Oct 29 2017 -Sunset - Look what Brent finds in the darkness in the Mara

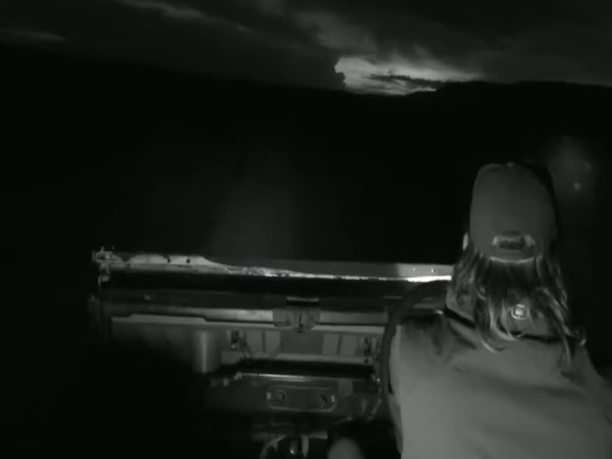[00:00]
Well, welcome back. Ferg and I are on search for some of the smaller nocturnal animals in the Marat. And what have we got here? That is interesting. Let's have a look. What is that there, Ferg? I can't really see. What have we found?
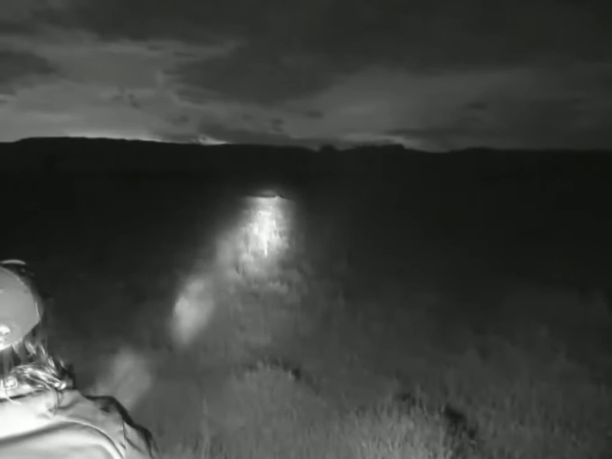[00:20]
I see... I think it could be banded mongoose. I'm not sure, though.
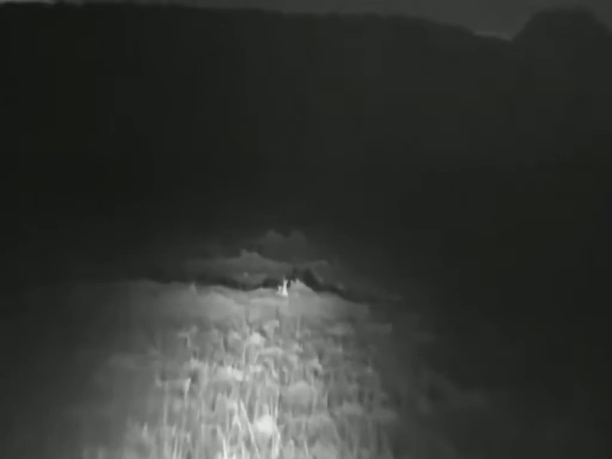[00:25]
No. It's jackal puppies.
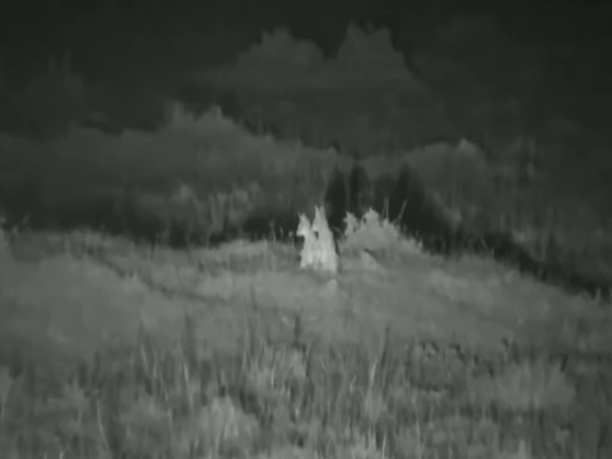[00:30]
Ah, I didn't know there was a jackal den here. Hi, little guys. There's four of them in total. Some off to the right slightly, but those two are out in the open. The others are in the long grass. Hello, sweetness. Well, wasn't that wonderful? We said we were going to look for some of the smaller nocturnal critters. And the first one we find is a couple of tiny little jackal pups. Oh, they are so sweet at this age.
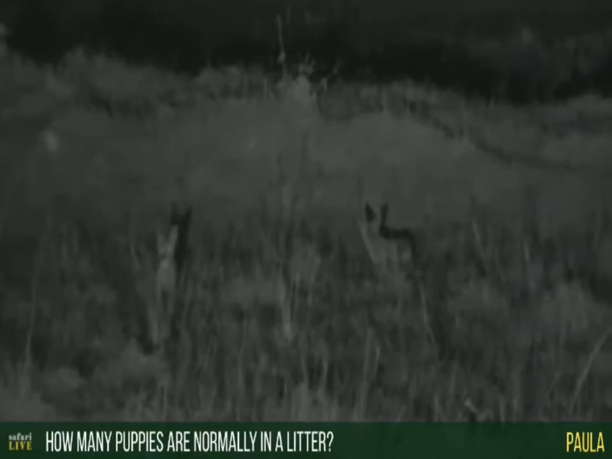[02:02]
So I've seen four, five, and... I've got one, two, three, four. Let me just have a quick look to the right, Ferg. Is that a mom or is that another puppy? That's another pup.
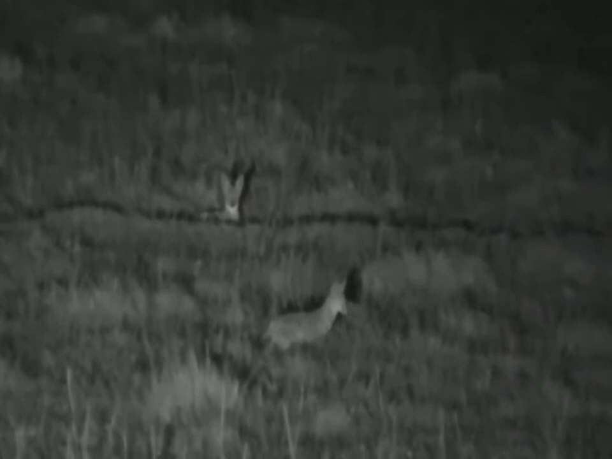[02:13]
No, that's an adult. That is an adult. So one of the adults is here. So we've got four in this litter. Make sure nothing else around. Let's go back.
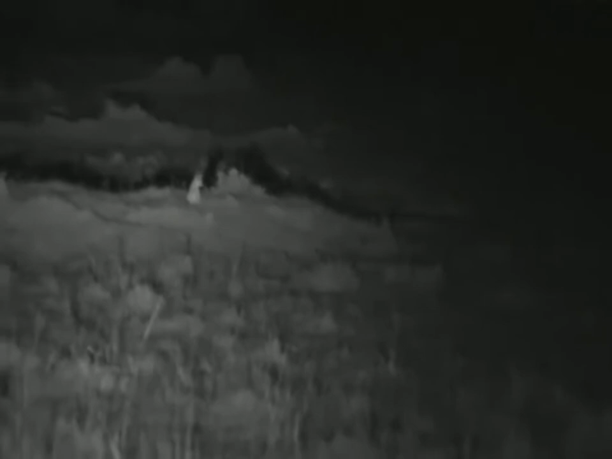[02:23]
There we go. Oh, very brave. Coming to give us an inspection. So I'd say probably four is a good average for jackal. Sometimes probably a bit less, sometimes a bit more. Hello, busybodies. They won't wander too far from mom, though. Not at this edge.